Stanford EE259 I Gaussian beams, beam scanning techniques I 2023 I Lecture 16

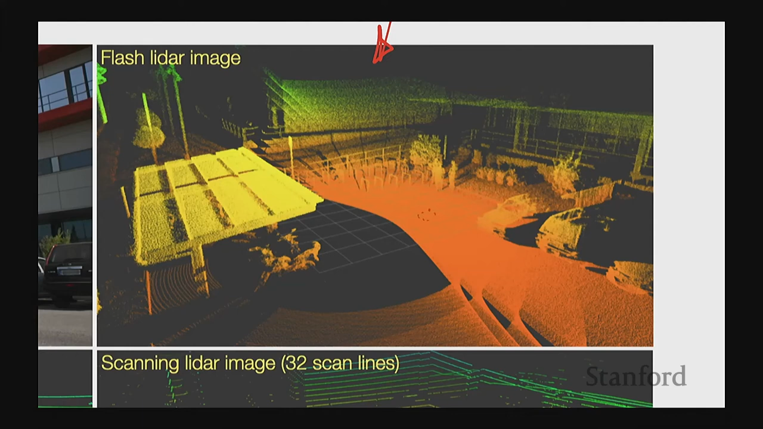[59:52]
And as expected, it's very dense, you know. There's no scanning basically. You get very high resolution, lots of pixels, and all are essentially measured synchronously in one shot. Okay, so that's our flash LiDAR. But then if you do scan the or map the same scene with scanning LiDARs, you see something like this. So here's a scanning LiDAR which used 16 scan lines, kind of like horizontally going 360 degrees. So that's why you get these rings.
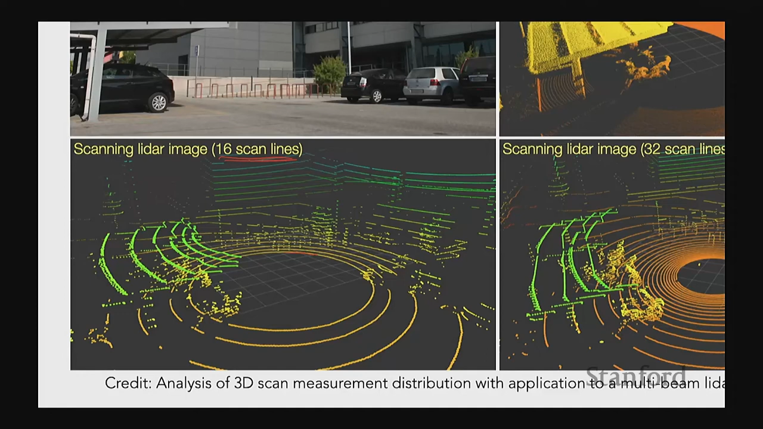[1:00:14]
And it's a 3D map. Color means depth here. So it goes from like orange to green or something like that, according to range. So here, the LiDAR was kind of like at the center here.
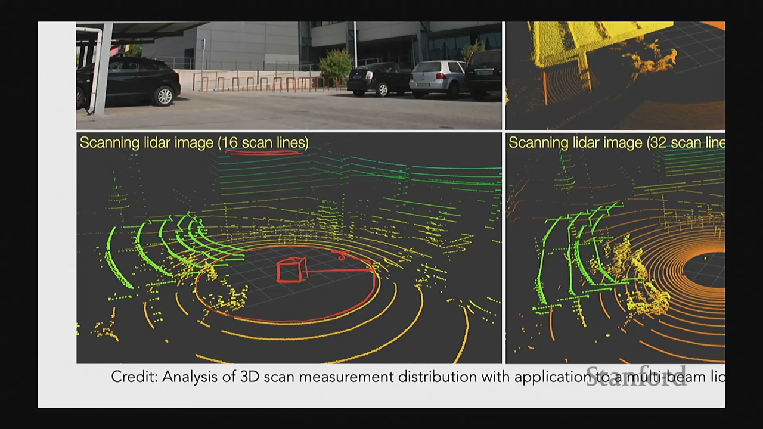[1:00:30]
And then it was like scanning like that, but it had multiple, you know, scan lines. So it did 16. And you, of course, get a much, much coarser map compared to the flash LiDAR.
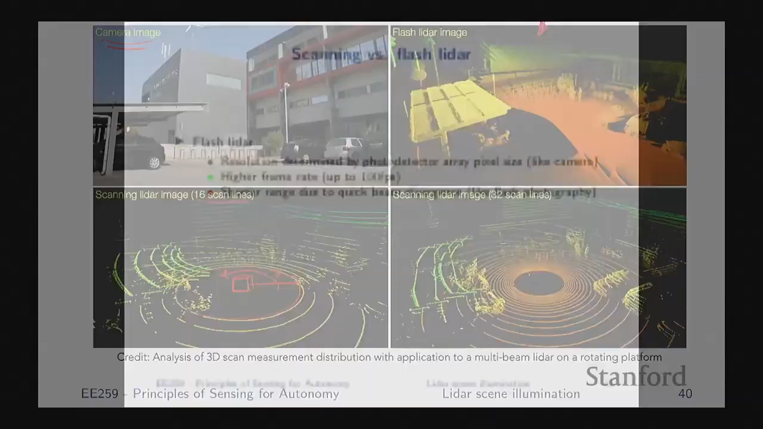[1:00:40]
You can increase your number of scan lines with this scanning LiDAR. So here we went from 16 to 32.
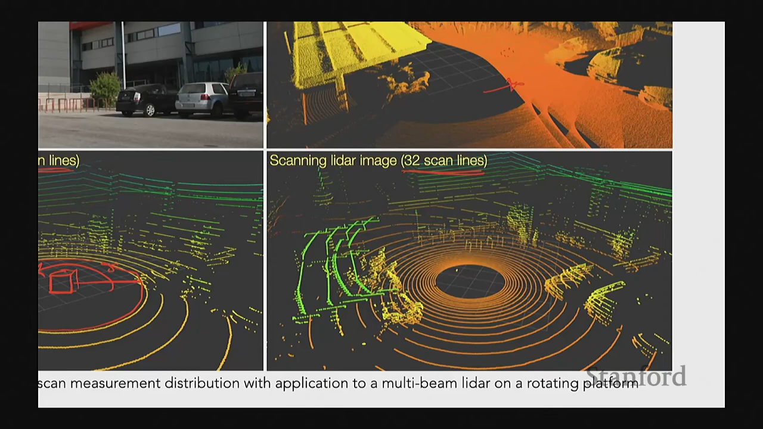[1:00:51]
It becomes denser, but still not nearly as dense as the flash LiDAR, okay? So from this, you might conclude that, okay, so flash is better, right? Like, this is a much higher resolution, much denser kind of a point cloud, which is true.
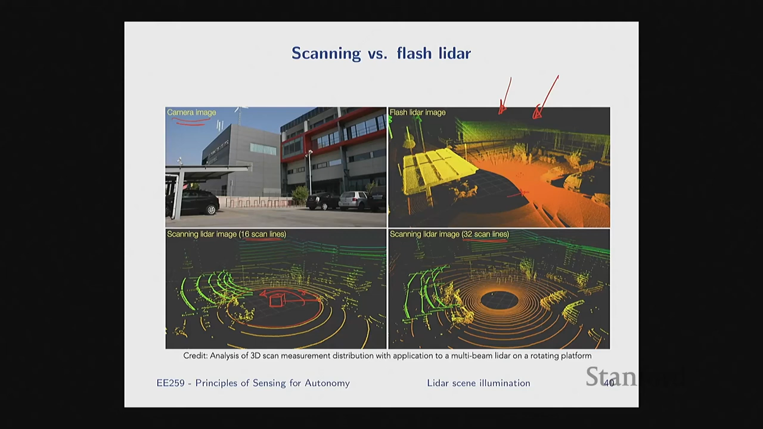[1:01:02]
But again, it only works at short ranges. So that's one of the main trade-offs. So when it comes to scanning versus flash LiDAR,